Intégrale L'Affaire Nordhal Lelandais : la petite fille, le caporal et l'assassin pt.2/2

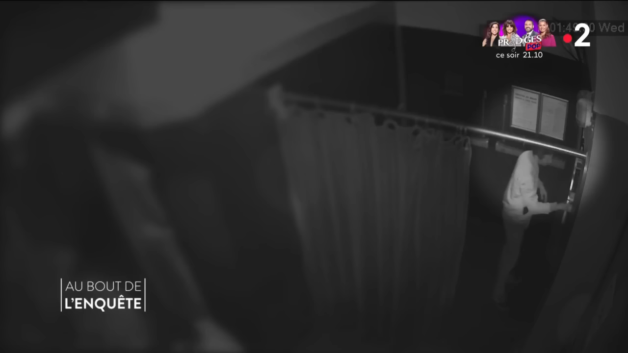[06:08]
On le voit dans la boîte de nuit qui vient récupérer son blouson.